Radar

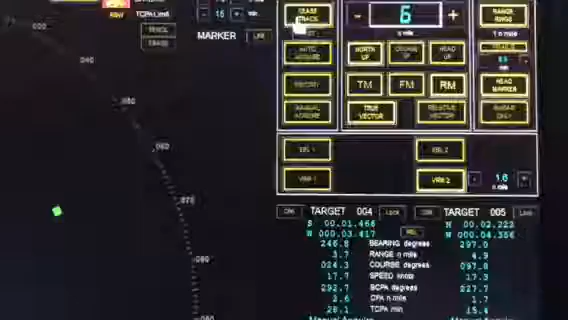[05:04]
Vad är det mer än 3 sekunder va? Och då försvinner alla. Ja, skitbra. Och sen har vi en fråga till. Ja, tolka använda trails och afterglow, du får ni träna på. Det är svårt att visa, vi har inte ens några trails. Nej, precis. Känner ni er redo? Jag är rätt lugn i alla fall. Vi håller bara på att gå igenom, sen ska vi dem. Ja, men då drar vi igång. Det är lugnt, tror jag.
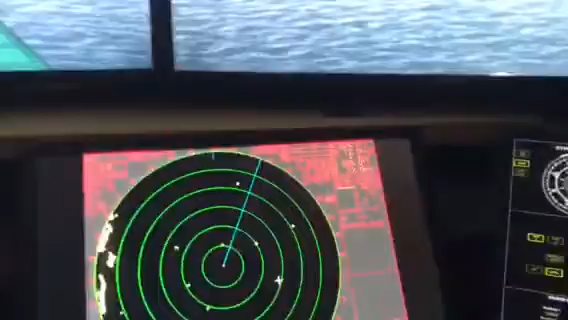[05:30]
Då är nästa då. Kombination med sann och relativ rörelse. Ja, men det är ju det är fortfarande samma. Kan bedöma måldata enbart med utgångspunkt från vektorerna. Då är det ju helt enkelt att om vi skulle ha ett mål här som vi har plottat.
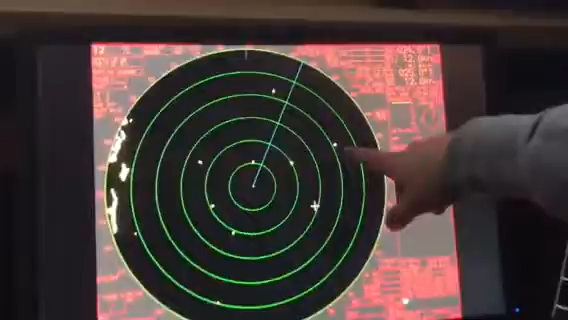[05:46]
Och så har det trails här som går så där.
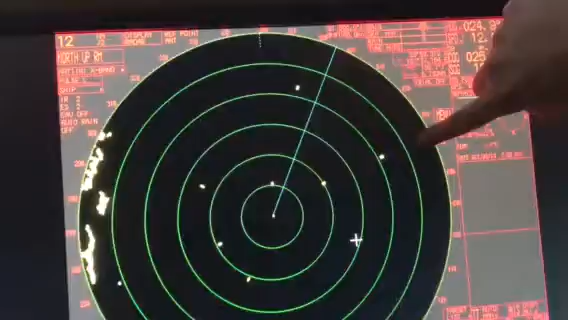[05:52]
Och sen har du en sannvektor som går så. Ja. Då kan du förstå vilket håll de åker åt. Det får du får man kolla på övningar liksom. Använder du EBL:en då? Eller vadå?
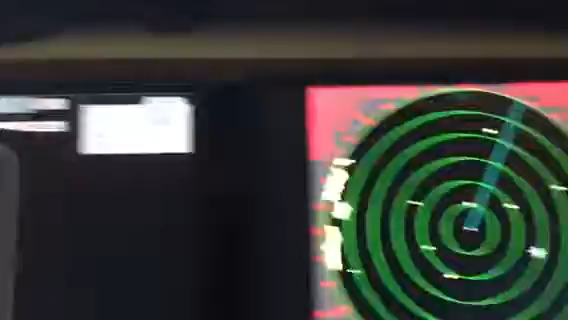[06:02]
Nej, det kan man ju göra, men annars så är det ju bara inse vad det innebär om de åker ditåt. Men kommer bara närmare och närmare. Då måste vi ju ligga en kurs där vi krockar.
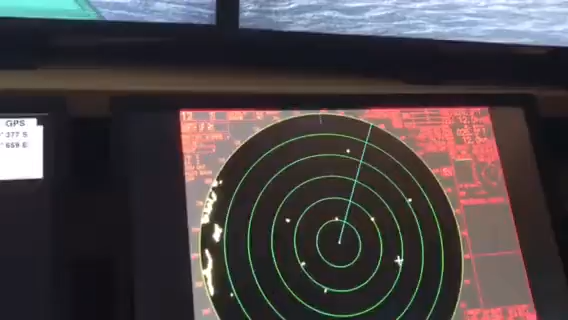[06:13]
Ah. Kan ta fram måldata i siffror. Måldata i siffror. Nu kommer det så åt helvete ut med tanke på hur det är. Men det är samma enkla sak. Acquire. Så kommer de börja plotta målet. Mm. Och sen klickar du på target data som är precis under acquire. Där. Klickar du på den.
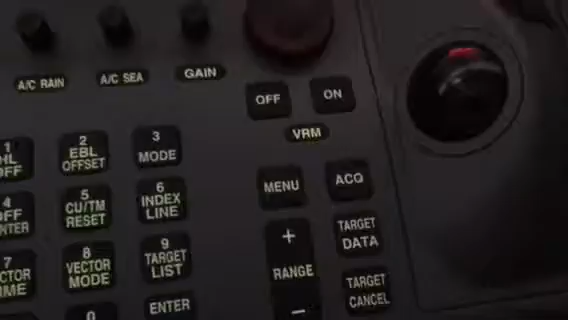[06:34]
Då får du upp target data. Nu har vi inte snurrat. Nej, precis. Den har inte gått iväg. 6 minuter, så det... Eller 3 minuter räcker va? Ja, 3 minuter menar jag. Inte en minut eller 3 minuter. Så det är acquire där. Och om jag ska ta bort det där, då var det ju...
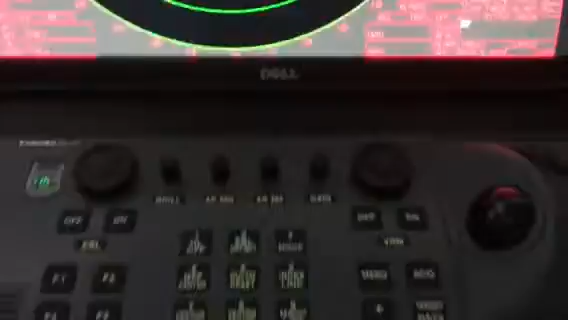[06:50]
Det är target data för att ta upp datan. Datan på det som jag har plottat på. Ja. Också. Eller markerat. Ja, och här funkar det så att man klickar på målet.
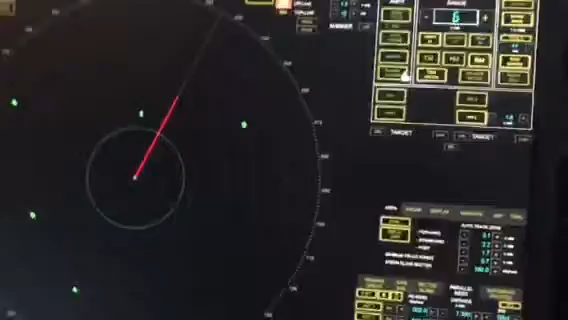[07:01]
Så om vi har plottat ett mål.
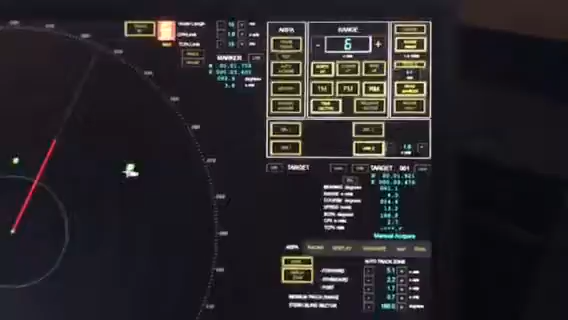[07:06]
Så, och vi klickar på det, då dyker det upp här. Det är inte svårare än så.
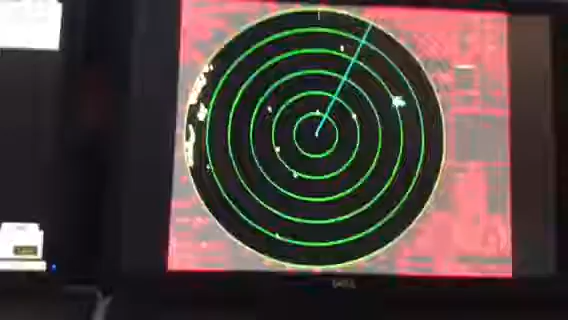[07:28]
På samma, du klickar på target cancel när du håller över.
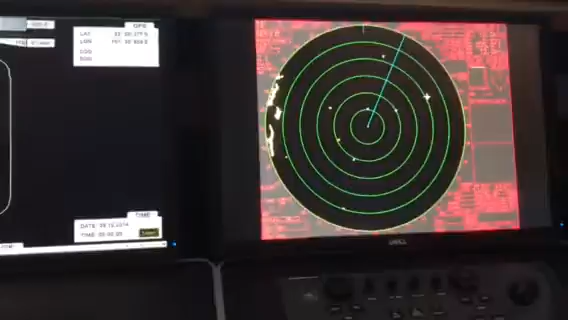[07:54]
Nu väntar tills övningen går igång så kör vi den. Men då måste man ju ha ett visst antal plottade mål.
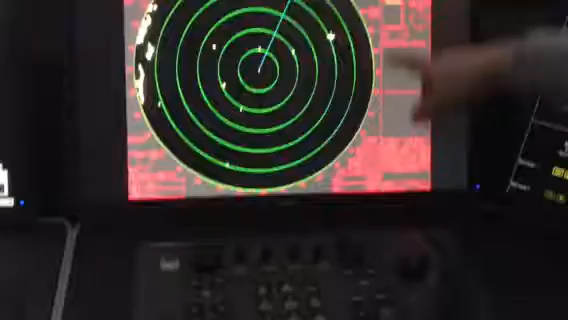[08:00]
Och sen här har du funktionen längst upp här. Trial.
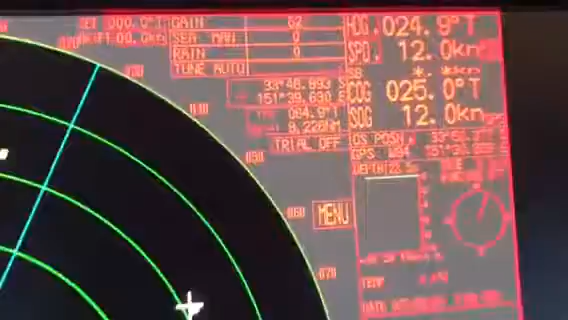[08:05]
Det är trial maneuver på den här. Är det TTG där eller? Nej, trial, ja, trial.
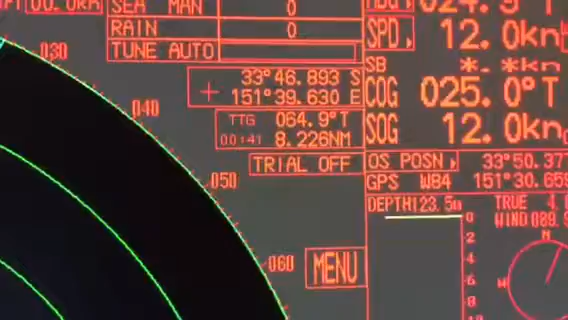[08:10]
On, trial, ja just det. Trial här. Off. Och det är då man jag kan gå upp den. Och köra tid.
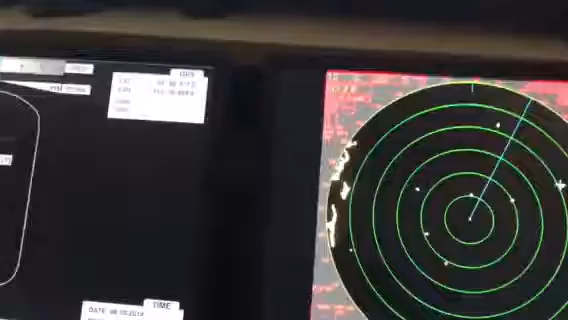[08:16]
Ja, och kan välja om jag girar om 30 minuter. Nu gör jag det på kommis med...
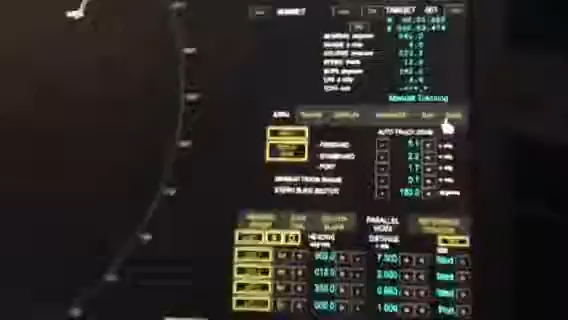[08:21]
Trial over här borta. Och här har du alltihopa med tiderna och hur du ska svänga.
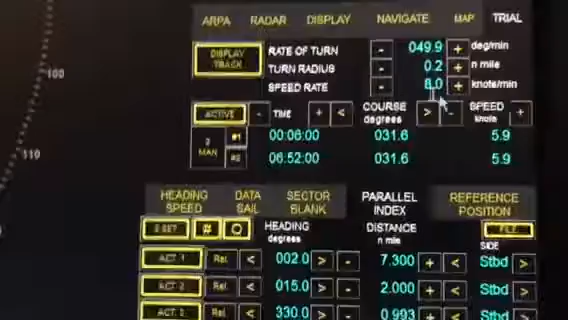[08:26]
Du kan till och med lägga in din radio du svänger på alltihop.
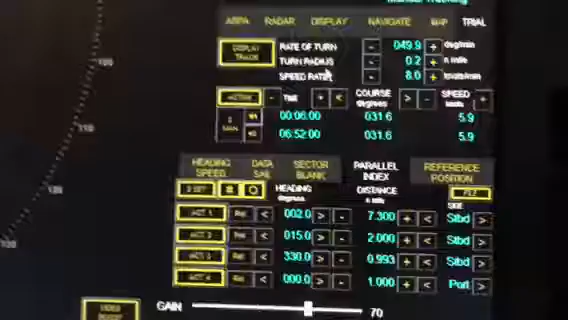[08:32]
Det är motsatt history helt enkelt.
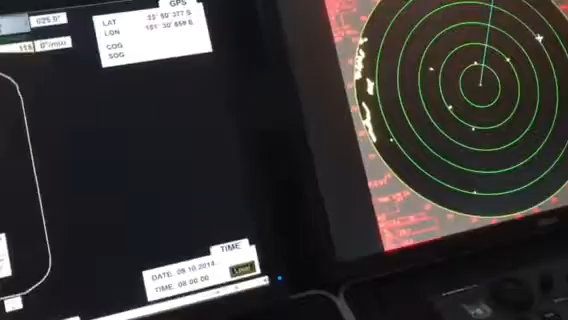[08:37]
Kan, kan liksom. Välja mellan sann och relativ vektor. Ja, det var ju här.
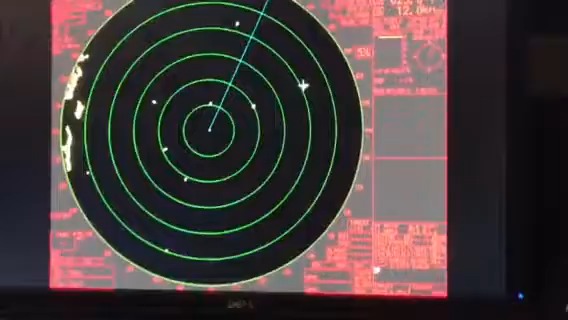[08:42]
Det gick vi igenom på vektorerna. På vektorlängden. Vektor relativ. Klicka på den. Vektor true. Vektor sann alltså. Och vad har vi de här position head, head up och north up?
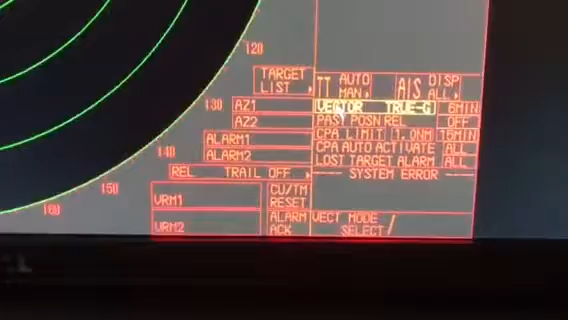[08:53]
Det är där. Det är där uppe. Och då klickar man höger.
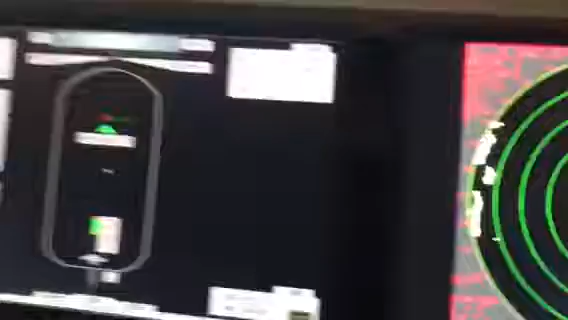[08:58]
Ja. Och här väljer du sann och relativ vektor här.
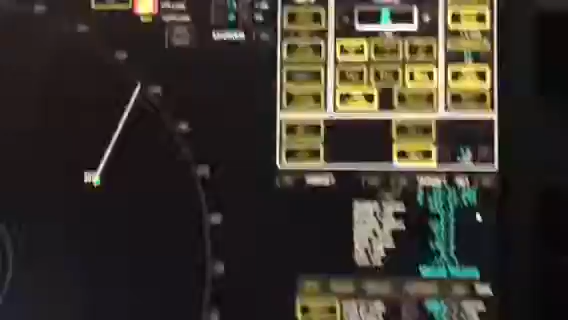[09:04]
True vektor, relativ vektor. Och sen är det head up och den är mycket enklare.
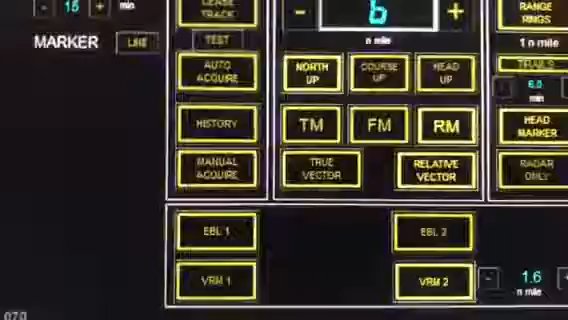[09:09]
Ja, och sen har du rangen där då. Ja.
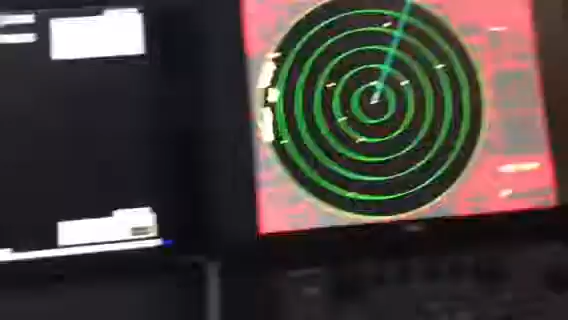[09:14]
Den här. Mm. Stävlinjen. Stävlinjen, hur ändrar jag den?
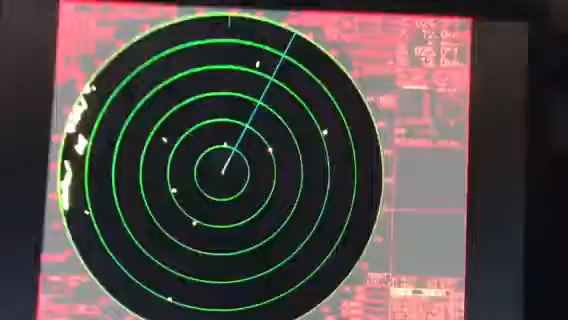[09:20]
Ja, det vill du inte göra. Jag vill inte göra att den ska ställas in när man sätter igång. Ja. Däremot den här kan du behöva ändra ibland. Och då så ska vi se. Då har du heading speed.
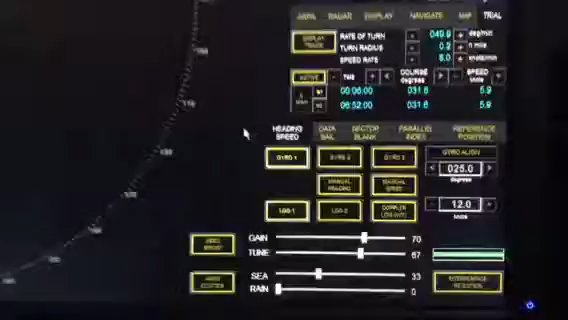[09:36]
Så väljer du gyro. Då kan du välja gyro align. Och då kan du ändra här.
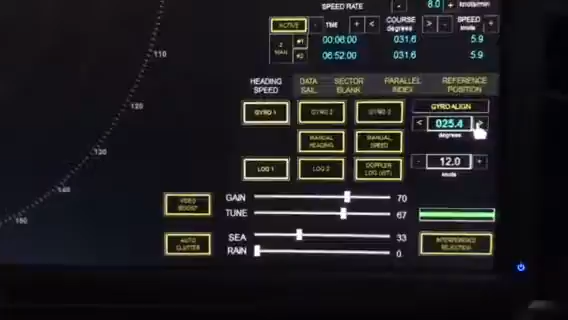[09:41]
Hur många grader. Men det gör man inte på förrunda. Nej, det har jag aldrig gjort.